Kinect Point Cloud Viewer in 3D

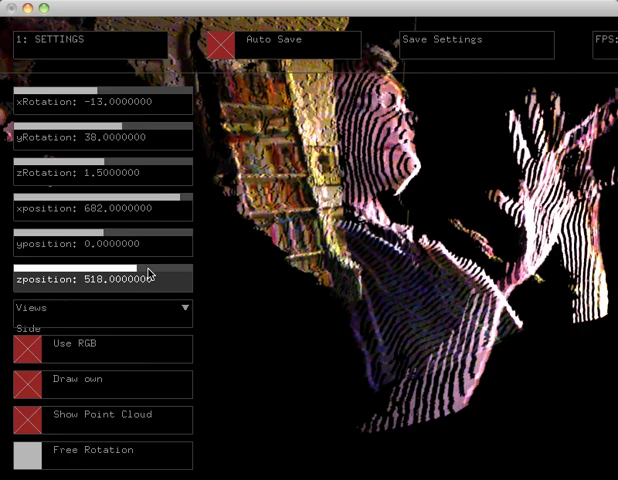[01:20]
you've seen better demos on the web and I'd love to know how those guys are doing it but this is something I just mocked up this morning this afternoon and it's not actually that bad now until you do point date
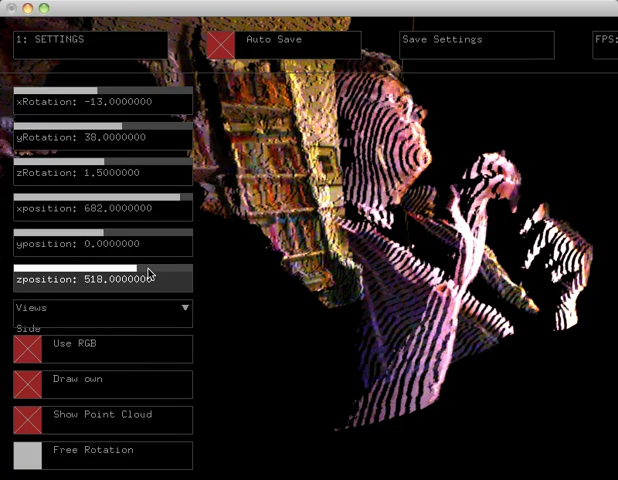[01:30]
it's not doing faces so just give me a color to individual points so I can actually zoom in there now zoom
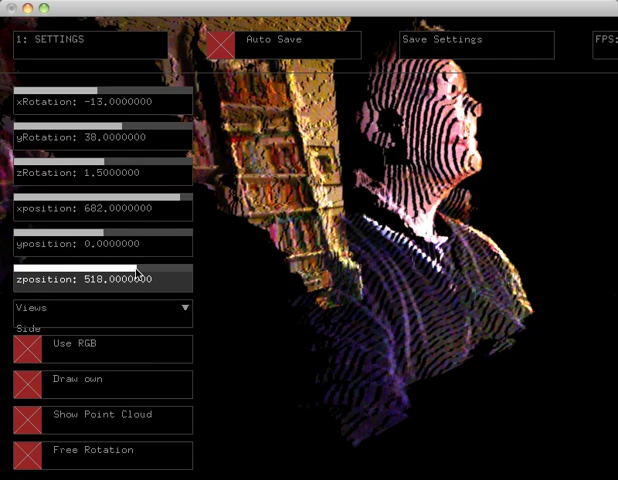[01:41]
in there you can see individual points I can move my
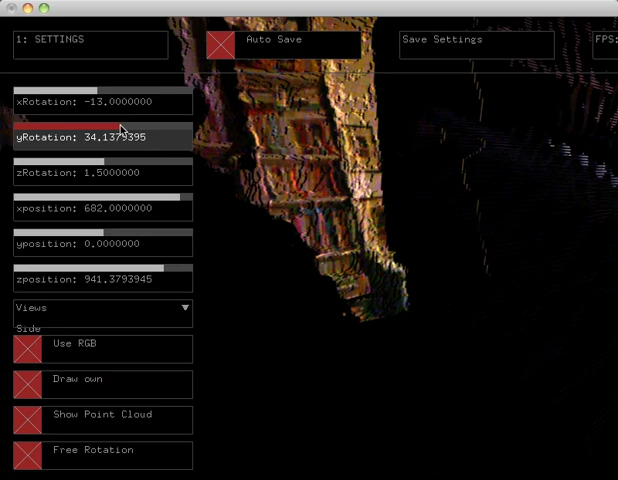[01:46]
position around so that's how the stuff is being rendered let's come back you can see there's layers and layers of points I've actually used my own calculation depth calculations rather than the polished ones I think I'm happier with them and
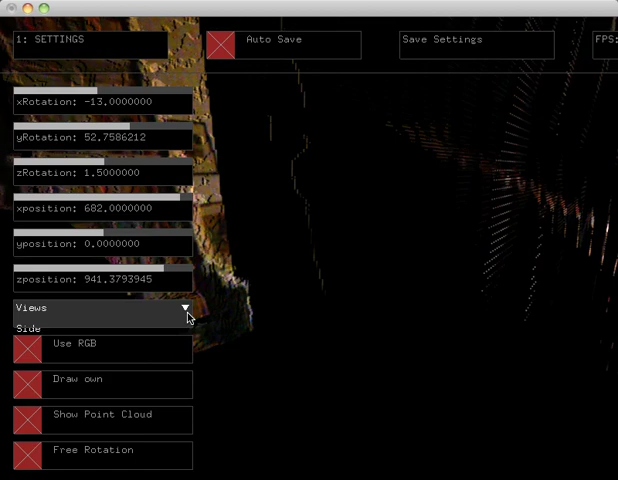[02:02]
they've to suit my we have set up the code so you can
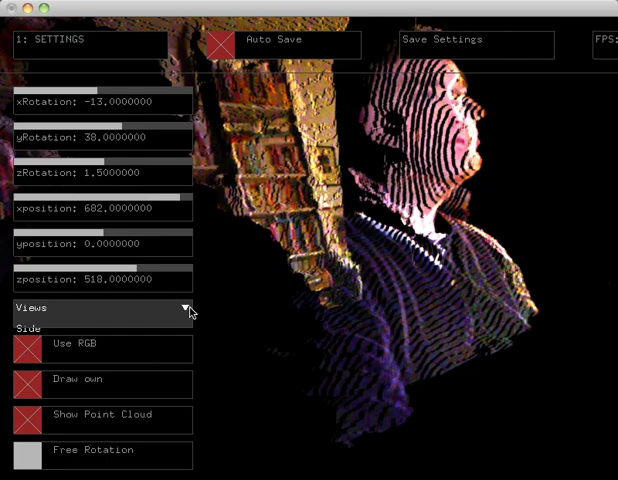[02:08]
pick different views there's a top view which is quite interesting so that's the top view in 3d
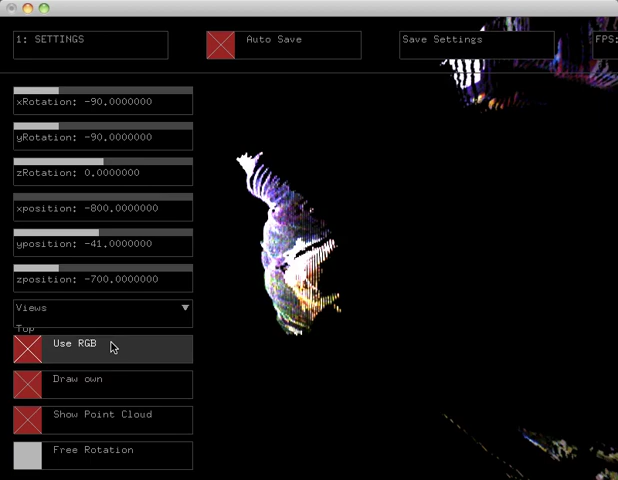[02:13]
of what the camera is seeing so that's me putting my hand out front of me that's
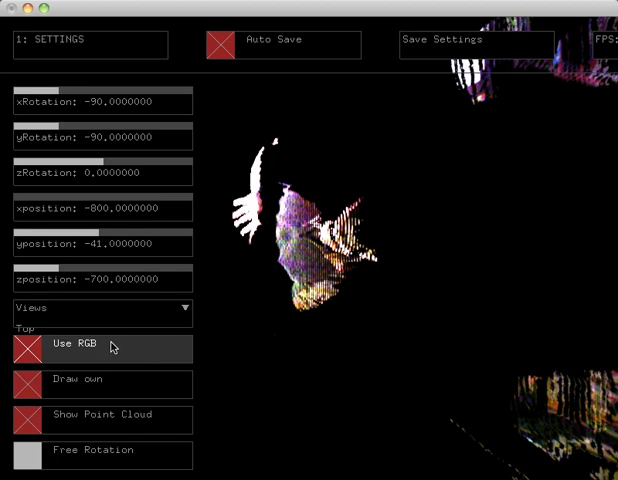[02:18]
me putting the hand above my head behind two
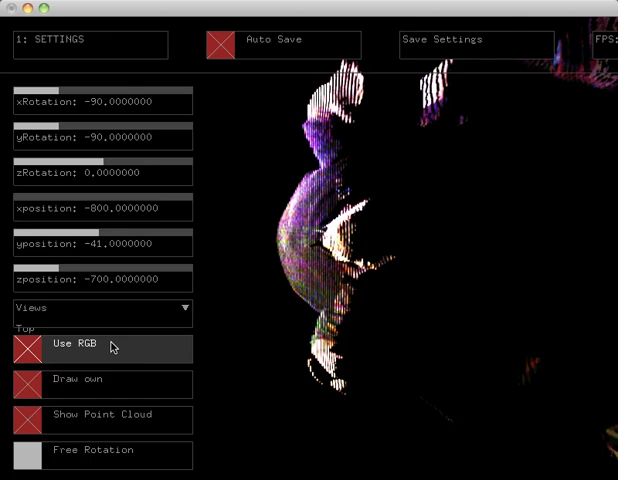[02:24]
hands up wiggle wiggle front
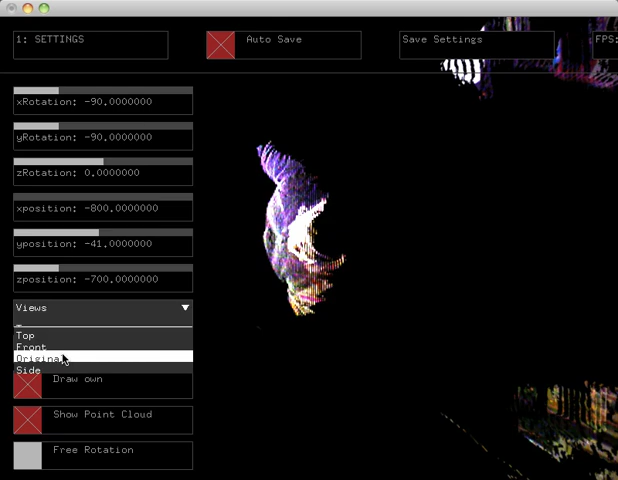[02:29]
view which is what I showed you before and
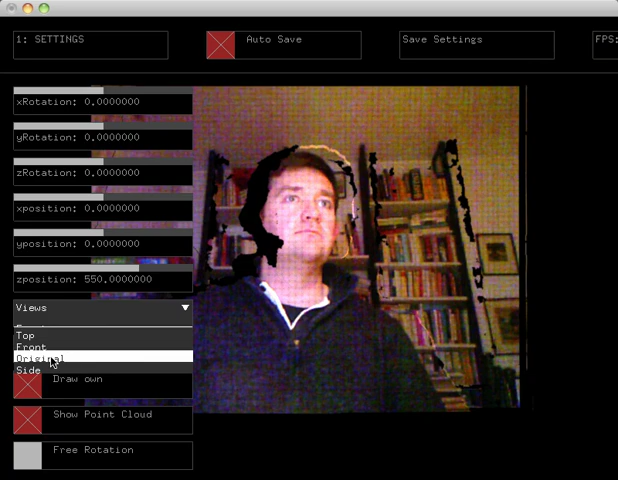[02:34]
yeah so the interesting here is if you turn off
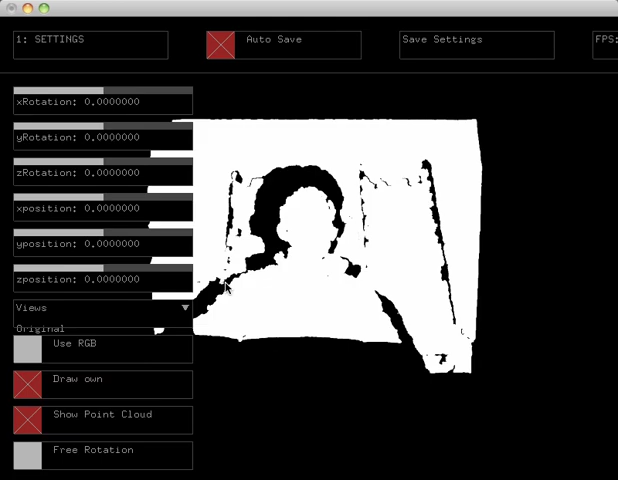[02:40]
the color data and zoom in the side you can actually see the layering in more more detail there
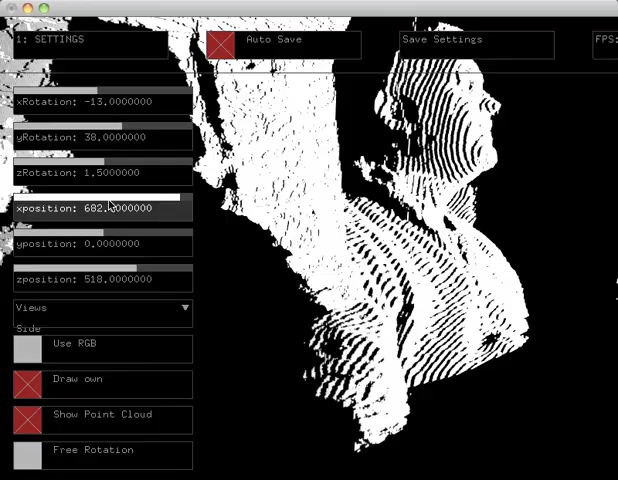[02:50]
and also I can then zoom in a bit more my face there it is ah so you can see depth data is not bad it's probably just my nose
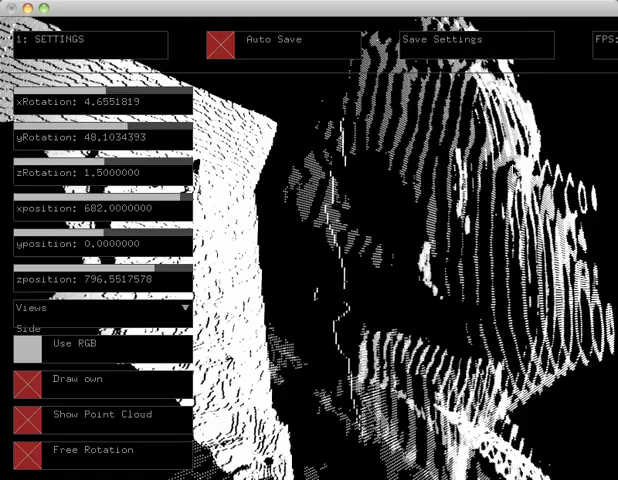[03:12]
there and that's probably an inch long or something split up into four or five segments so you're getting sub centimeter accuracy in the 3d which I suppose isn't so bad it
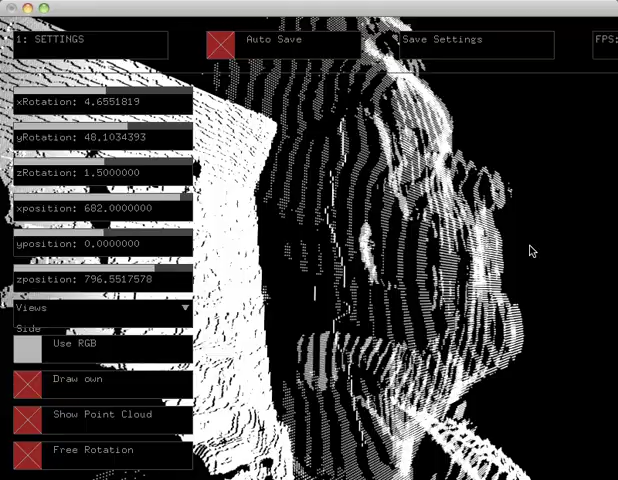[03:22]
does seem a little fat there actually we live with that I can turn off the point cloud of a bit of an interface here I can turn on the RGB data again it's
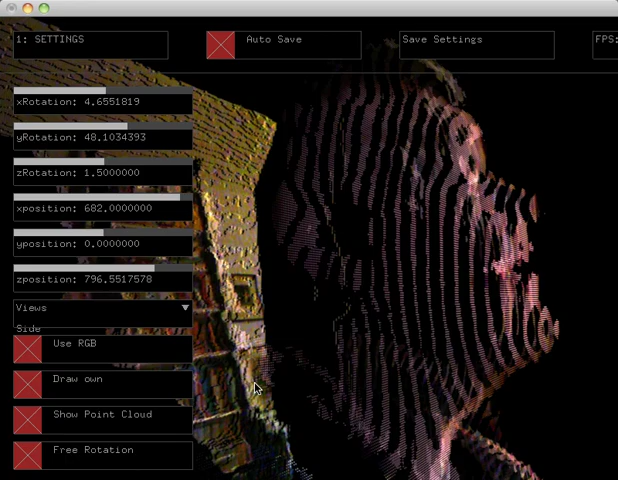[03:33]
probably better you can also see things like my eye is in the wrong position here again that's because I'm actually so close to the connect if I zoom out if I zoom out if I
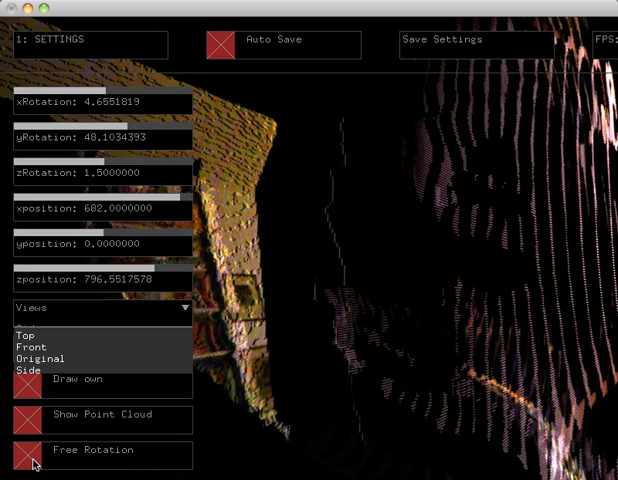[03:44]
go back to the original view